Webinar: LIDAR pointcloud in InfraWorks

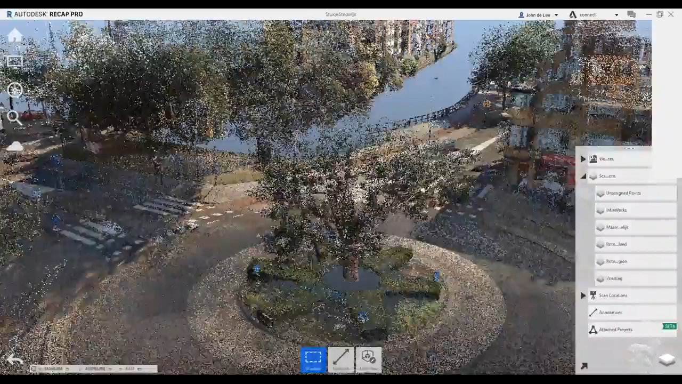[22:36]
vervuiling die je eigenlijk niet nodig hebt in jouw latere proces.
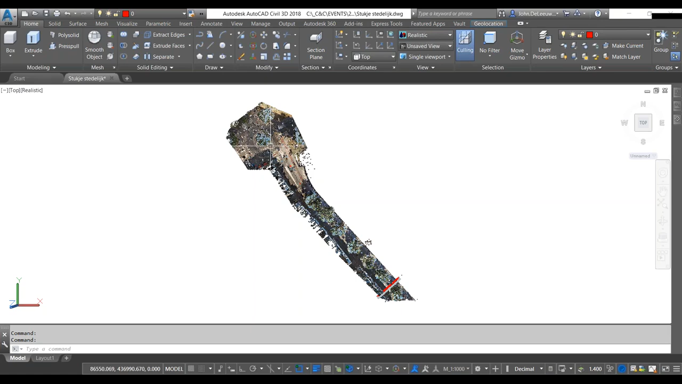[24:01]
Dus ik heb deze puntenwolk, die hier al staat, ingeladen.
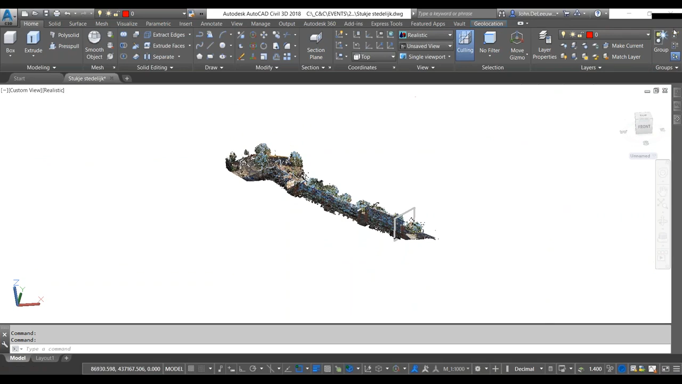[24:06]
En ik kan dat eventueel ook eventjes laten zien, dat die gewoon hierin zit.
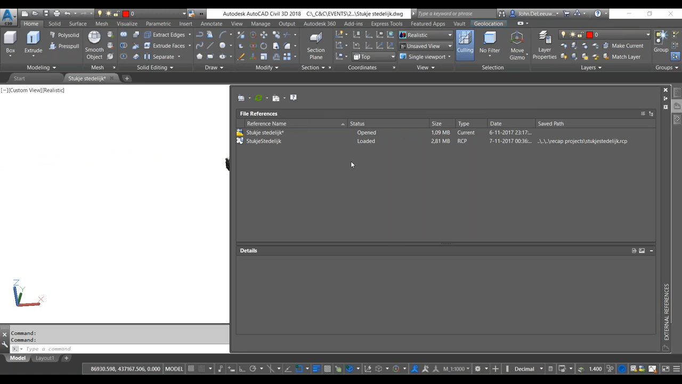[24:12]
Als een, in de XRF Manager, als een RCP-bestand, is die geladen. En dat is in dit geval dus een RCP-bestand, dus het ReCap-project. Als ik die puntenwolk daarna ga selecteren, dan komt automatisch de puntenwolk, de point cloud, ribben naar voren.
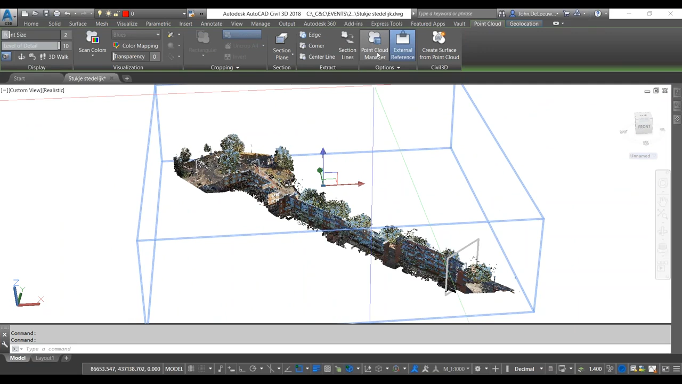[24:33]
En nou, allereerst wil ik eens eventjes aandacht hier richten op de point cloud manager. Die point cloud manager, die geeft je dus nu meteen eigenlijk een beeld op alle scans, hè, dus zijn de LAZ-bestanden die oorspronkelijk zijn geïndexeerd. Ik ben nog steeds in staat om die hier onafhankelijk van elkaar eigenlijk aan en uit te zetten. Dus je kan op die wijze de puntenwolk al heel snel terugbrengen tot een specifiek gebied.
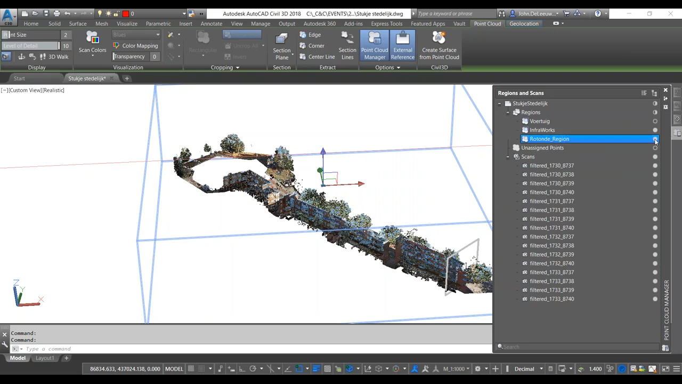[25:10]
Maar nog interessanter is natuurlijk hè, dat we die regions die we in Recap kunnen aanmaken, ja, dat we die in feite ook aan en uit kunnen zetten hier. Hè, dus die rotonde, die ik net heb laten zien hier,
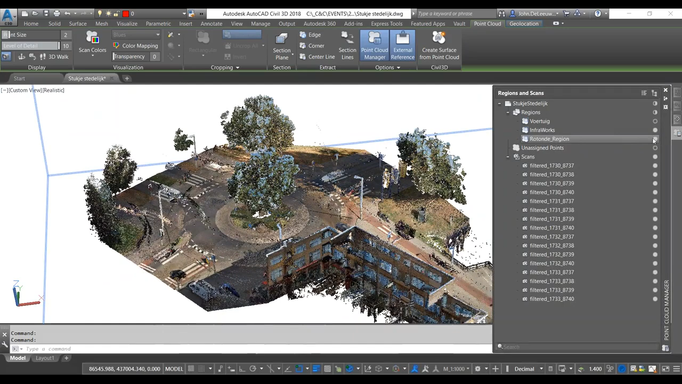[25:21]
die maakt het ook mogelijk om die bijvoorbeeld in beeld te houden en de overige puntenwolken,
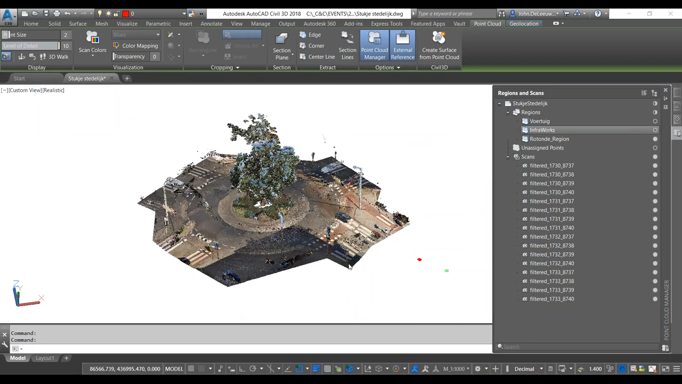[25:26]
gebieden eigenlijk weer uit te zetten, zodat we gewoon een aardig beeld hebben op deze puntenwolk.
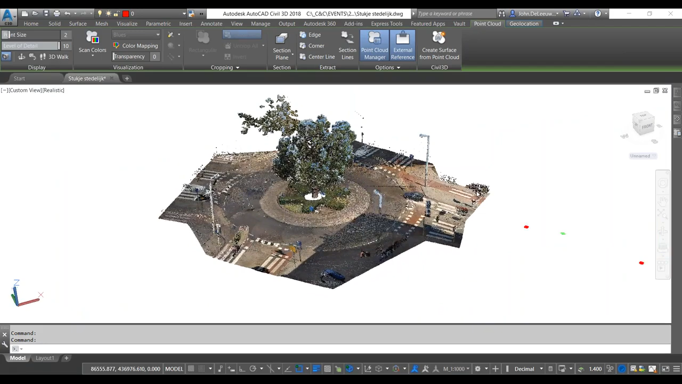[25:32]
Voorts heb je in feite dezelfde mogelijkheden als dat we net eigenlijk al zagen voor thematisering in Recap.
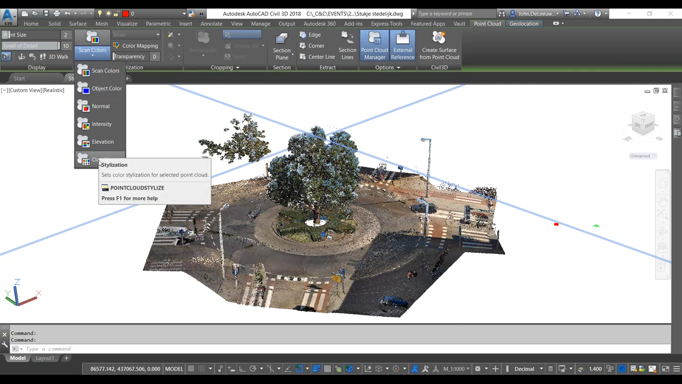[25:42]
Dus ik heb hier in feite ook dezelfde intensiteitsmapping,
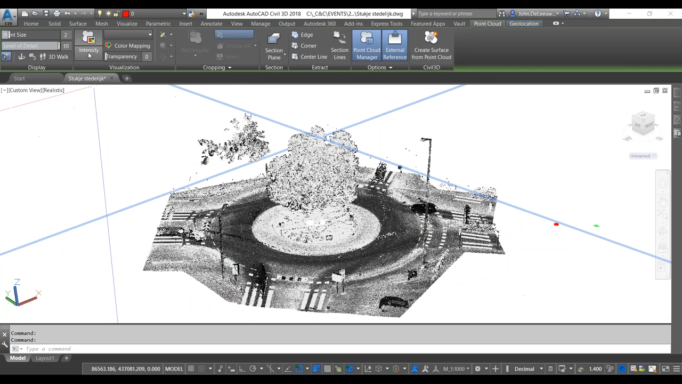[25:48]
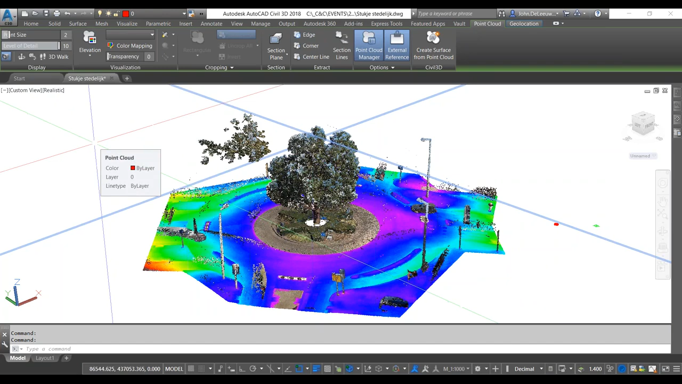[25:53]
de hoogtes die erin zitten en die zijn allemaal specifiek nog in te stellen. In feite het mooist zijn natuurlijk altijd de RGB kleuren. Wat ik wel, en daarom heb ik hem hier ook zo frontaal in beeld staan, gebruik altijd, dat is echt mijn favoriete gereedschap zeg maar, met puntenwolk is een 3D muis. En ik moet zeggen, die wordt heel goed al ondersteund in de AutoCAD platformen.
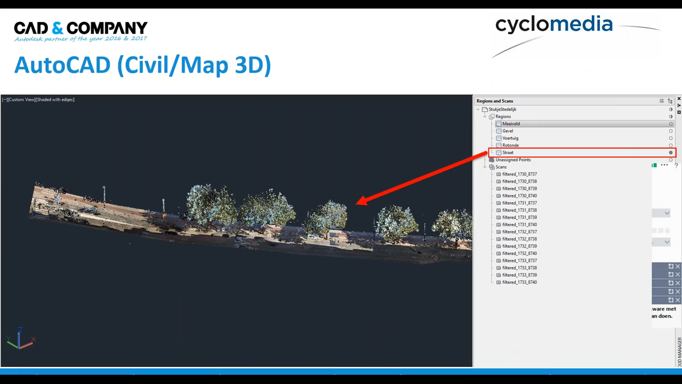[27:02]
Dus de regions en de scans via de Point Cloud Manager. Dit is wat anders, denk ik, wat interessant kan zijn. Hè? AutoCAD biedt de mogelijkheid om een doorsnede te maken over de puntenwolk. En vervolgens, afhankelijk natuurlijk van de kwaliteit van jouw puntjes, om die te digitaliseren. Met digitaliseren bedoel ik dus dat je eigenlijk een soort van een dwarsprofiel zou kunnen genereren over de vlakjes heen van jouw puntenwolk.
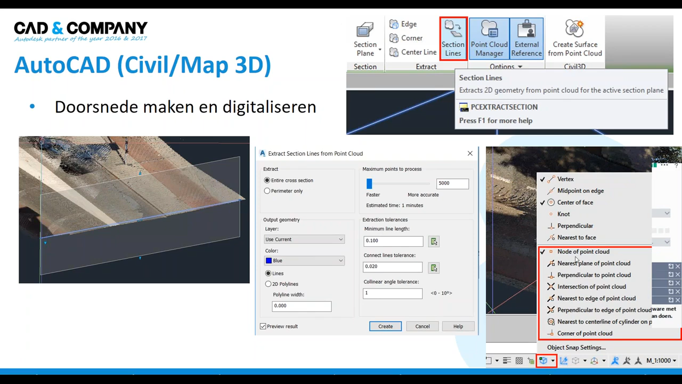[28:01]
En wat ook belangrijk is, denk ik, om te vermelden, is dat de mogelijkheid om puntenwolken in AutoCAD in te laden, die zitten er al een tijdje in. We hebben inmiddels specifieke snaps voor puntenwolken. En die zien we dus hier allemaal staan. Dus als je echt heel specifiek wil kunnen snappen op een puntenwolk, dan kan dat middels de Point Cloud Snaps. Ik ga dat eventjes aan jullie laten zien.
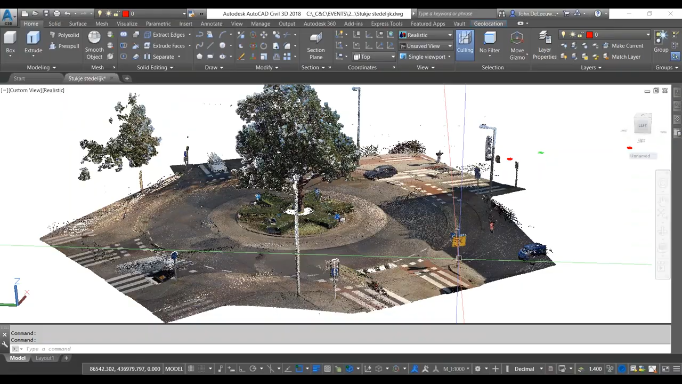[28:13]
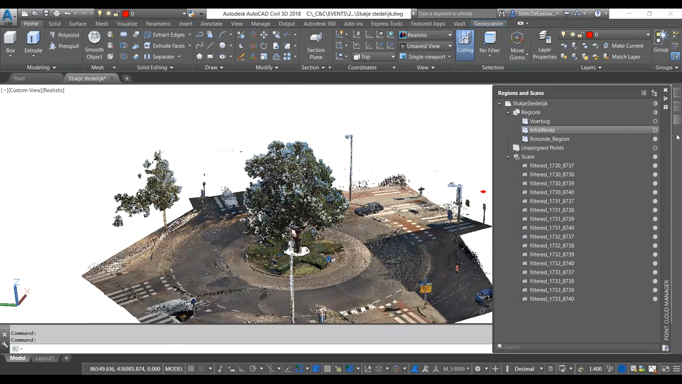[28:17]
Daartoe zal ik de hele straat weer eens eventjes in beeld brengen.
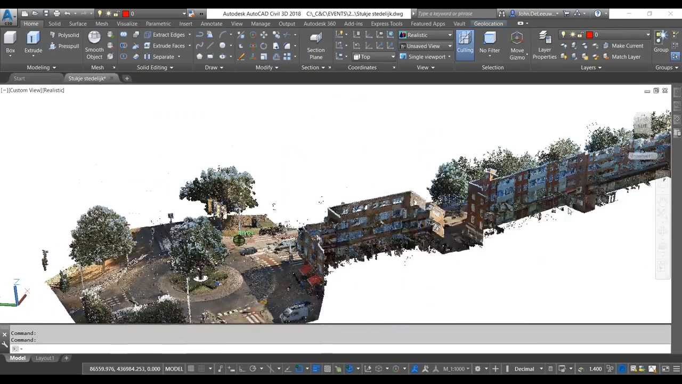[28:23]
Wat ik namelijk al heb gedaan, hier is zo'n section getekend.
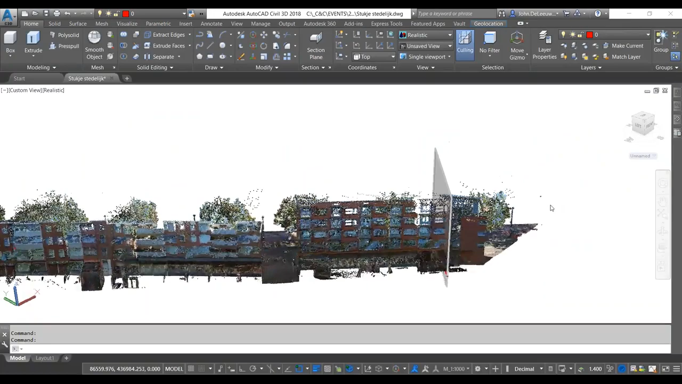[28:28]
En zo'n section, een doorsnede, eigenlijk in AutoCAD. Eigenlijk is dat iets wat in de 3D workspace van AutoCAD al aanwezig is. Het knippert een beetje als ik ga bewegen. Deze section plane, zoals die heet. Die is vrij eenvoudig te tekenen door gewoon twee puntjes aan te klikken. Dat werkt natuurlijk het makkelijkste van bovenaf. En dan heb je in feite een mogelijkheid om,
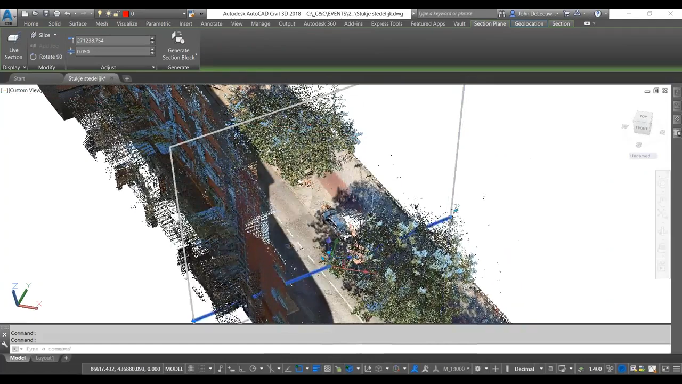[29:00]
als ik deze nu activeer, deze section, en dat doe ik middels deze knop, de live section. Dan heb je de mogelijkheid om een soort van een plakje uit je puntenwolk te snijden.